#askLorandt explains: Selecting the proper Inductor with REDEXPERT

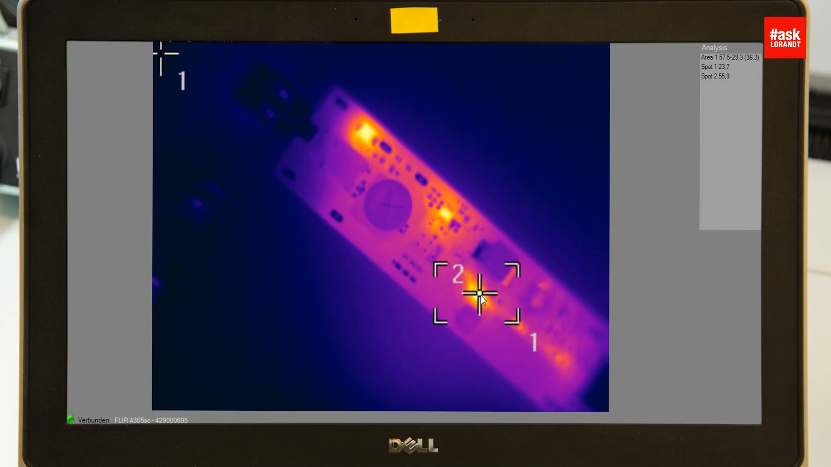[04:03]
If I put now even the resistor, the load, you can see this is very, very high temperature on the load. It's more like 100 degrees Celsius.
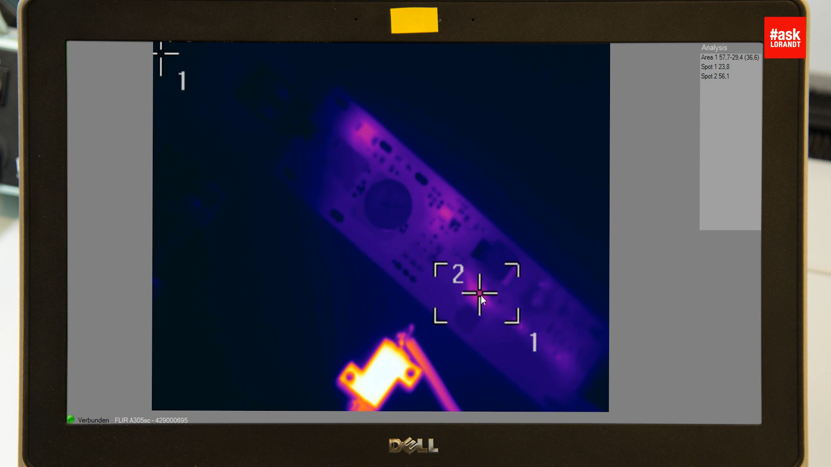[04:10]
So Radexpert did make a good job.